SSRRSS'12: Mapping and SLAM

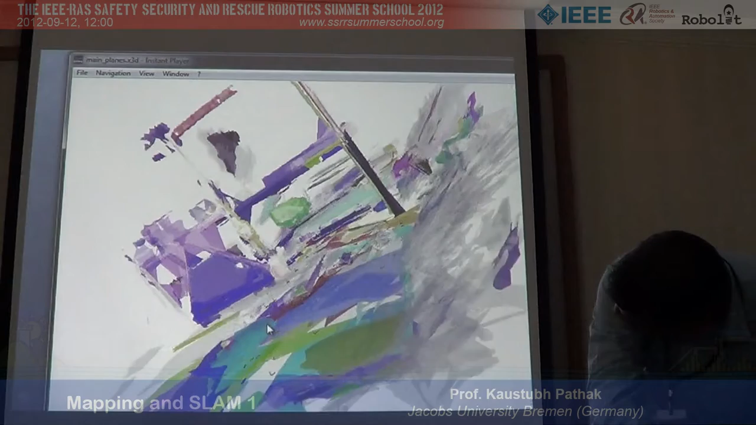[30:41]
This is where the back bumper of the car was. And the robot, if you look at it from the other side, actually went below the rubble at this point here.
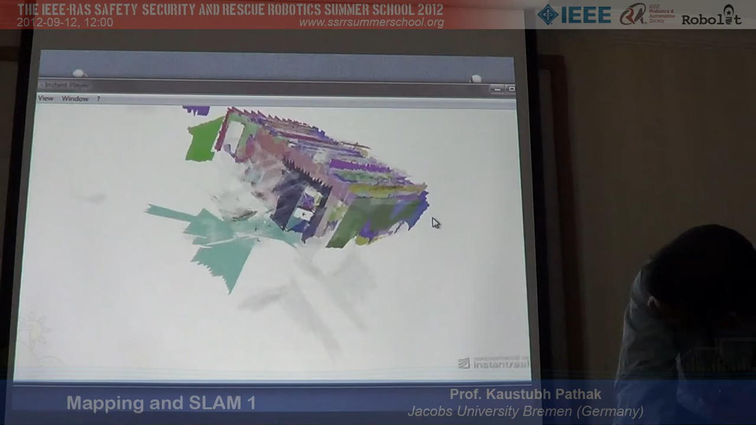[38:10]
And a lot of such features, you can actually fly through the model and see the different features which are visible inside the room.
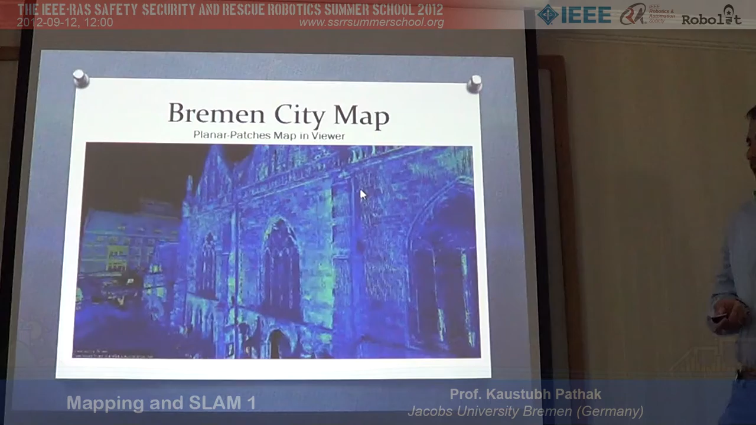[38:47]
And as far as I know, the planar matching algorithm is the only algorithm which can actually match